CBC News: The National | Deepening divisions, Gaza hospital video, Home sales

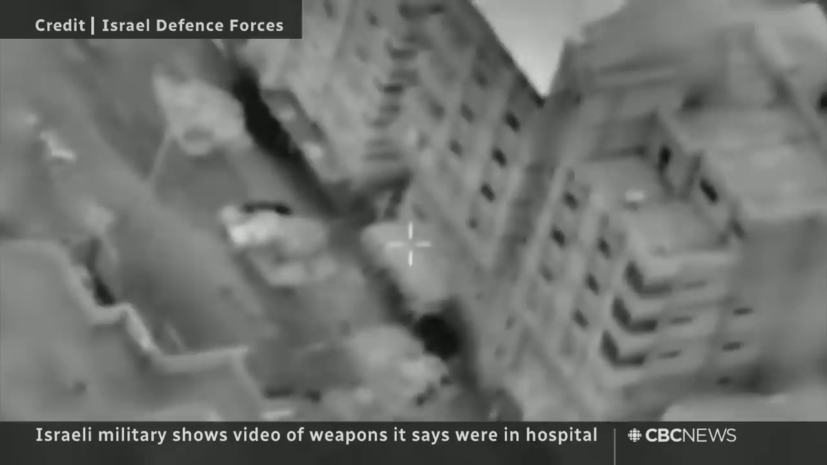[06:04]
The Hamas-run health ministry claims this is the aftermath of an Israeli strike before the raid.